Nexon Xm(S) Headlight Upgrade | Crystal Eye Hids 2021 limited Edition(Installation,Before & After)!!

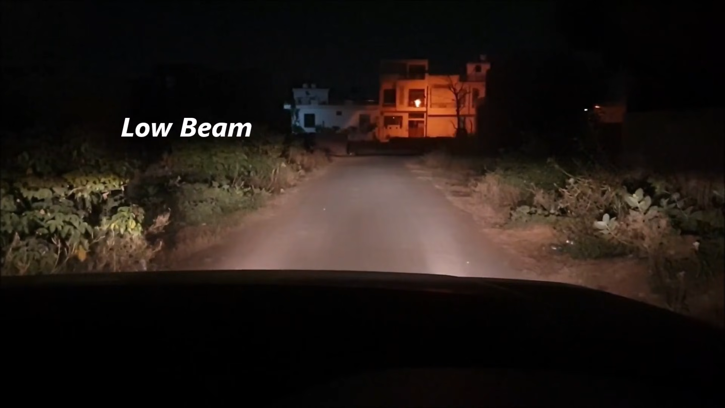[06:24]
एचआईडी वगैरह कंप्लीट हो चुका है, काम उसका इंस्टॉल हो चुकी है प्रॉपरली।
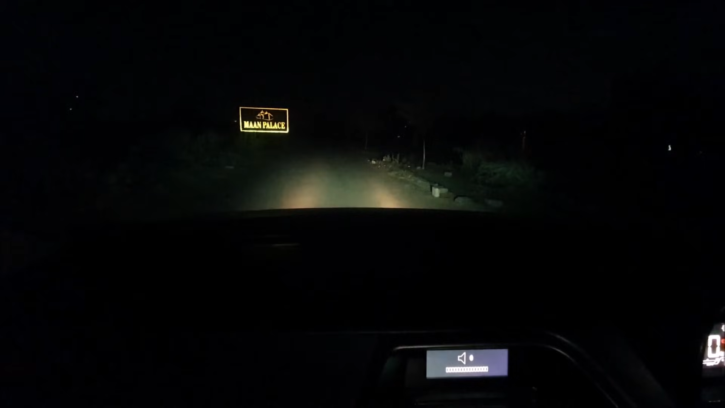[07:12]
क्विक स्टार्ट है, हो गया स्टार्ट इतनी देर में, ज़्यादा टाइम नहीं लगा, और रिस्पॉन्स बहुत ज़बरदस्त है। आप देखोगे जाके चला के जब मैंने मतलब यूज़ की इसको तो बहुत ही ज़बरदस्त रिस्पॉन्स आ गया।
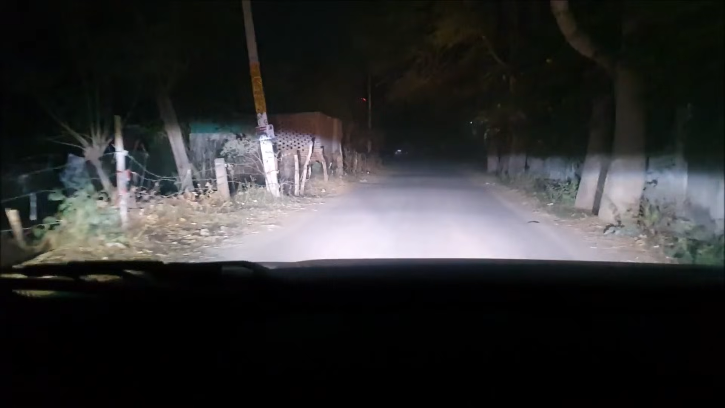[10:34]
तो ये है इसका नाइट में रिस्पॉन्स गली के अंदर। आप देखो पहले से अगर बात करते हैं, कंपेरिजन करते हैं, पहले से इसका 70% से भी ज़्यादा इंप्रूवमेंट आ गया है।
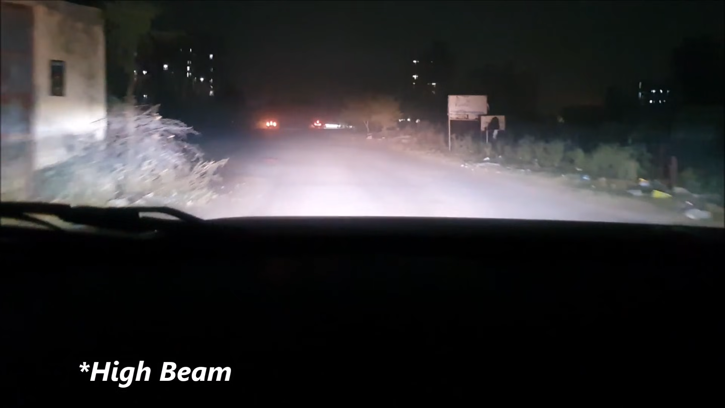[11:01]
लो बीम अभी भी देखो येलो है तो इतनी हमको ज़्यादा विजिबल नहीं देती, विजिबिलिटी नहीं दे रही, पर लो बीम में बिल्कुल परफेक्ट आ रहा है आप देखो। वाइलेट है तो जबरदस्त दिखती है आगे से।